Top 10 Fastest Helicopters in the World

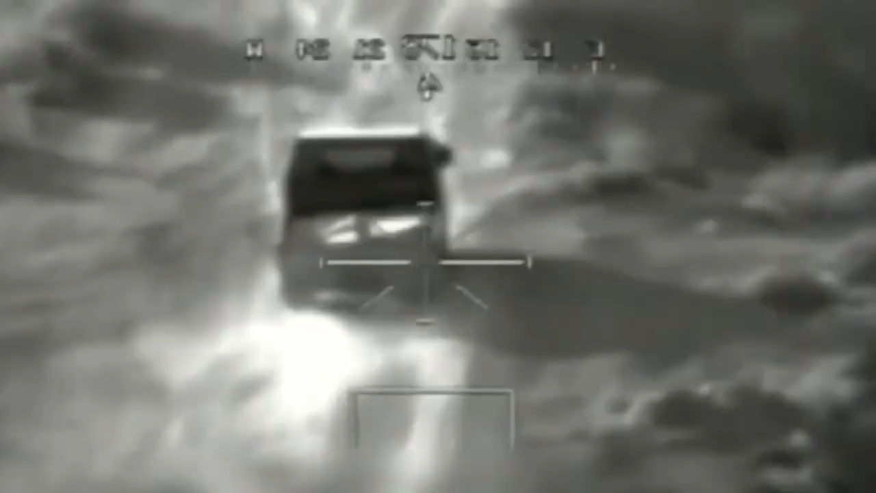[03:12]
There is navigation equipment for flights at night and in bad weather conditions at an altitude of less than 30 meters.